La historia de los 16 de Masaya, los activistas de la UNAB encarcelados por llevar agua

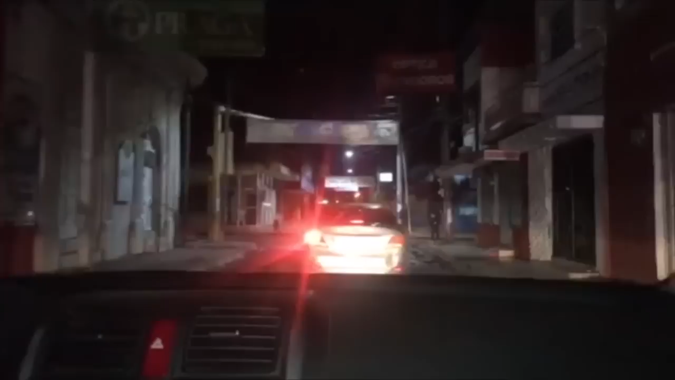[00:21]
Nos pidieron nuestros documentos de los vehículos y nos pidieron seguir a una patrulla, nos vienen escoltando otra patrulla.
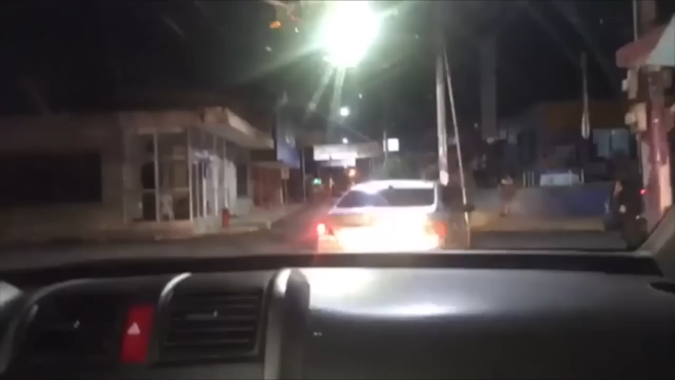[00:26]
Somos cuatro vehículos detenidos. Los 16 activistas opositores apresados por la dictadura,